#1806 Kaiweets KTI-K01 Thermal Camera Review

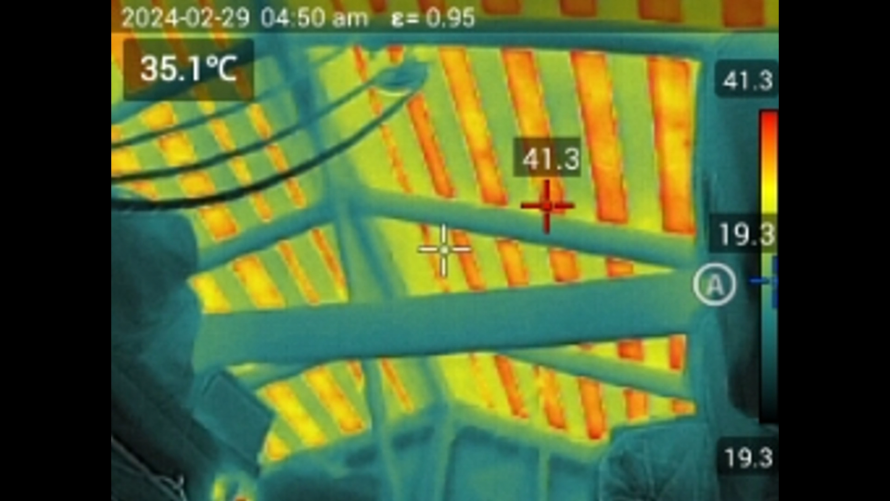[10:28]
On screen: spot 35.1°C
Here's a picture of the, uh, ceiling in the garage and, uh, the heating of the slats.